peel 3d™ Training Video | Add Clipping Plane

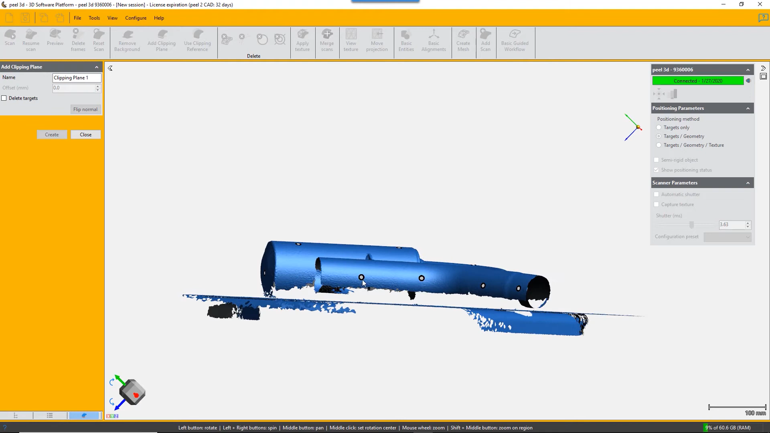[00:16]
draw a line and it will create a plane perpendicular to your screen and
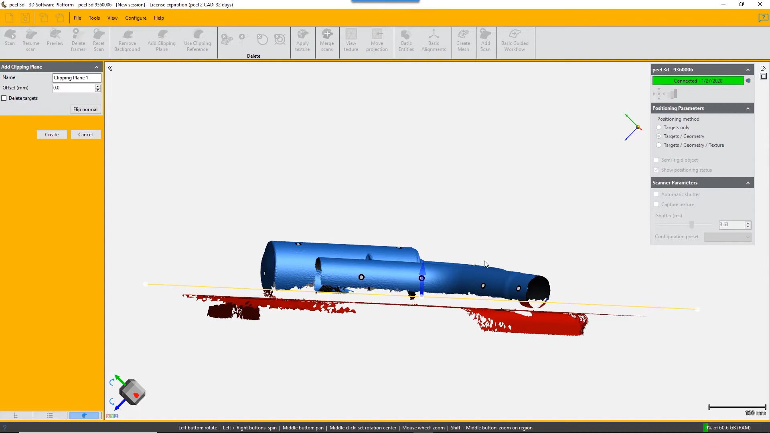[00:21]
that is one way and that plane can be adjusted like all clipping planes can by dragging we're not going to apply this we're going to look at the next
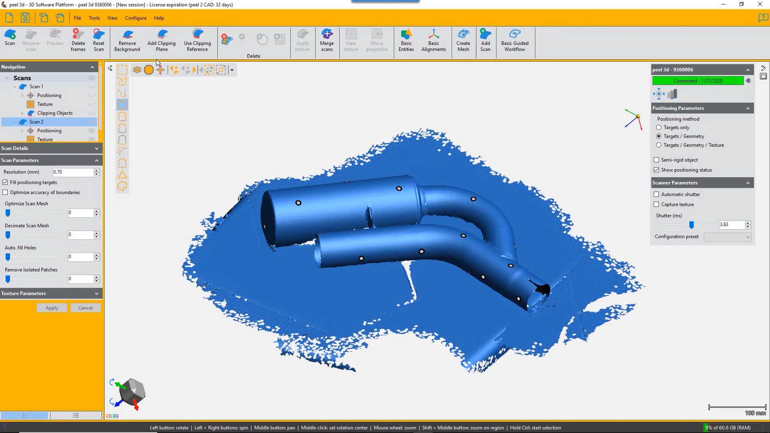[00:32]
method which is per selected three vertices you just click three points on your mesh that correspond to a plane and again you can adjust that plane the third method is by
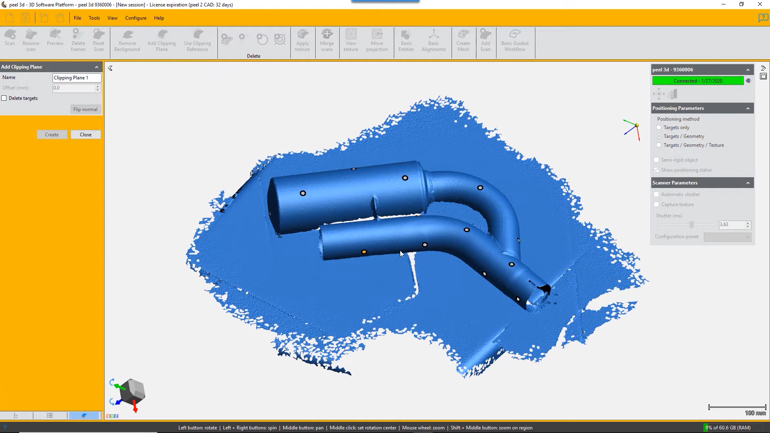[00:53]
selecting three targets now we don't actually have any targets on the plane so we're going to select targets on the exhaust system in roughly the same plane
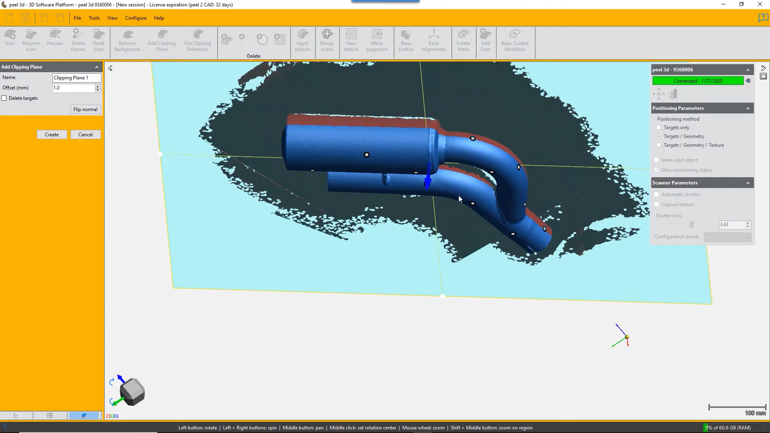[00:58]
so these three that created a plane as you can see it's not exactly parallel to the base but
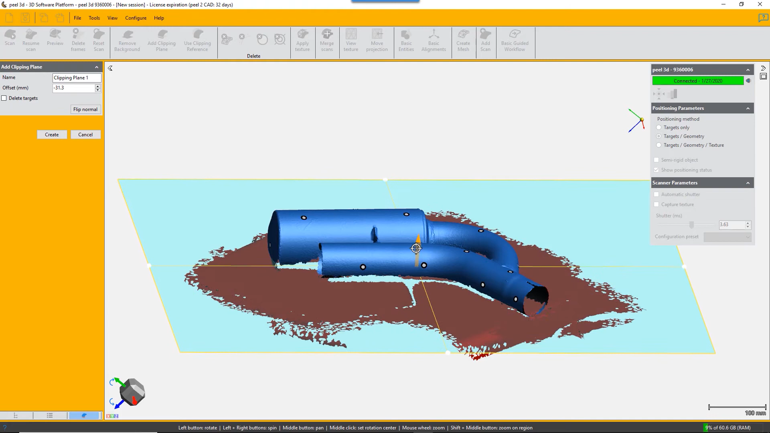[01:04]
it's a good selection and finally we can actually just
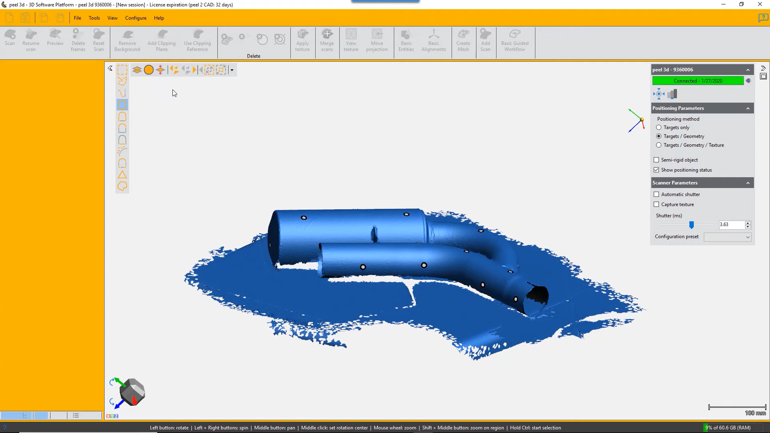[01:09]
click on what we think is the background and it will figure out a plane that fits it and again you can adjust it and this time we will actually apply we'll create this plane and it will clip the background away you